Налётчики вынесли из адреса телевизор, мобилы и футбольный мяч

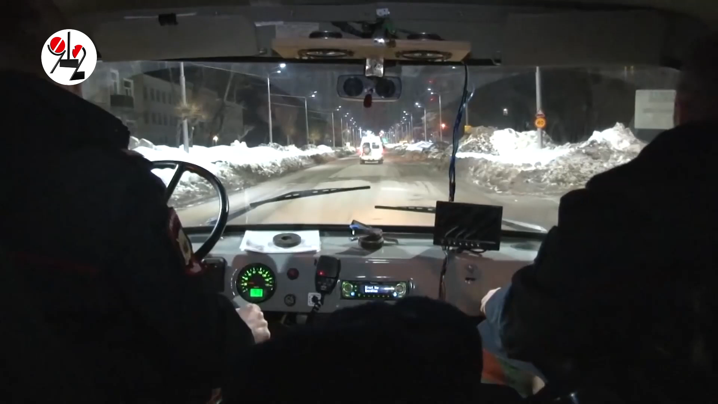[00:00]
В Екатеринбурге во втором часу ночи на улице Росточной патрульно-постовые полицейские,